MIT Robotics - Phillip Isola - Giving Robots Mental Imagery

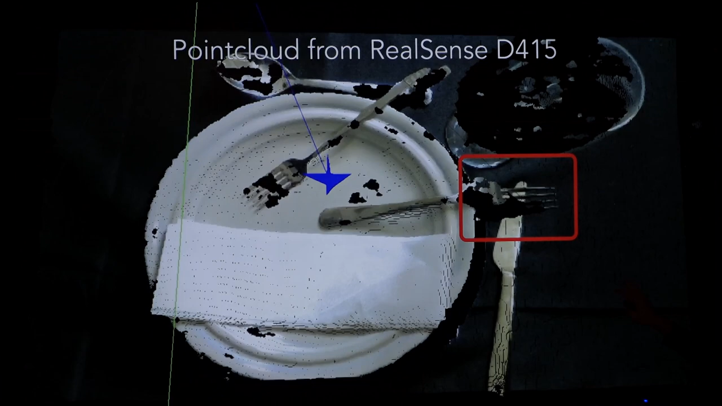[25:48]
It actually gets super confused by all the specularities and the thin elements. So the tines of the fork are stuck to the surface of the table and they're not actually accurately modeled. OK. So for this type of data, a lot of the past approaches to modeling the three-dimensionality of the scene don't work. Nerf has a slightly different way of doing it and it actually handles these cases quite well. That's been the story in graphics.
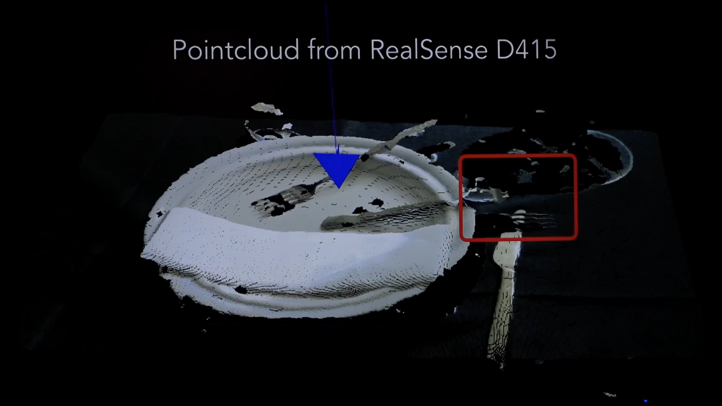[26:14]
And so we wanted to see if that will then aid us in robotics as well when we have objects like this. OK.